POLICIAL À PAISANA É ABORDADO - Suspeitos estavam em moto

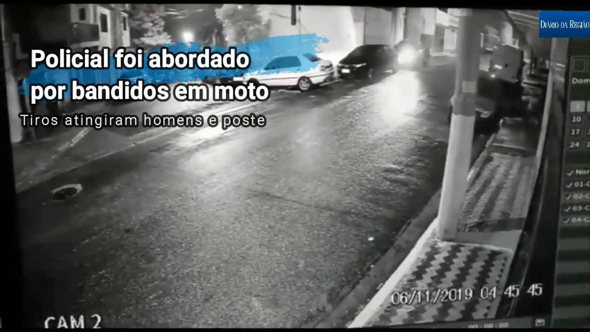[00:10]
Ele se ligou, o cara ia vir e ele saiu Os caras foram atrás dele Olha na hora que ele aponta o 38 Ele chegou pra ponta,